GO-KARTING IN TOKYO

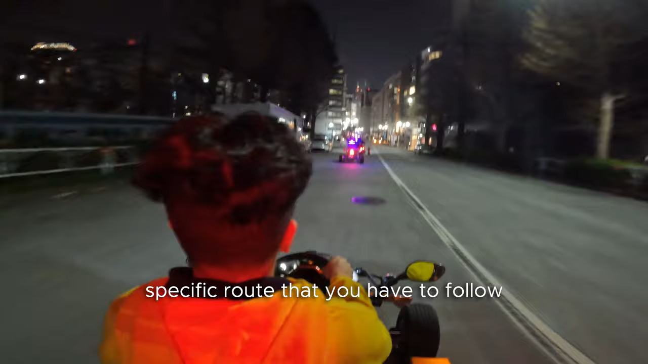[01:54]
you have to follow and also a specific tour guide that you will be tailing this guy's name is Hendrik he was our tour
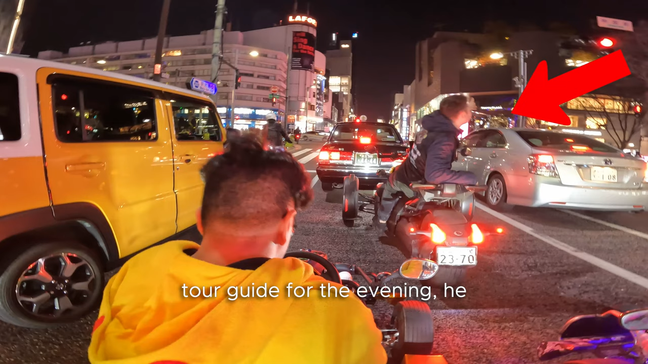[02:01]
guide for the evening he was riding this huge bike but he actually took very good care of us made sure that no one got lost made sure that everyone was safe and overall it was a great experience
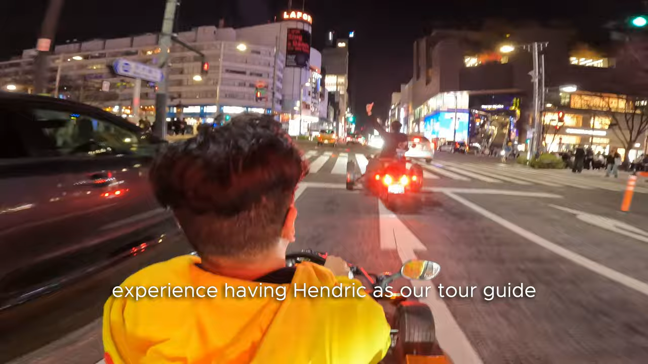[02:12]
having Hendrik as our tour guide one of the standout moments definitely was the views of